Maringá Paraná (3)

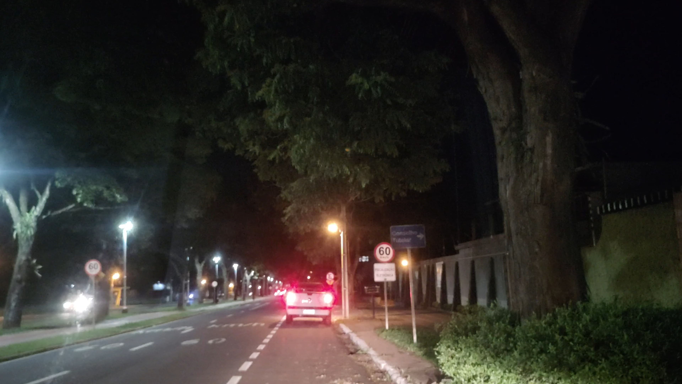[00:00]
amigos do canal Turismo Maringá e Região. Nós estamos dando um rolê à noite aqui em Maringá, aqui na região do antigo aeroporto. Alguns vídeos meio de noite também.
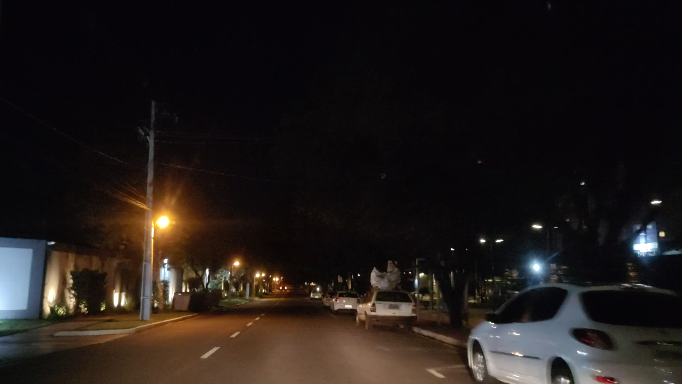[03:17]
Art Hard Residence. Fechado. Vou fazer um vídeo, tá bom? Muito escuro pra fazer coisa.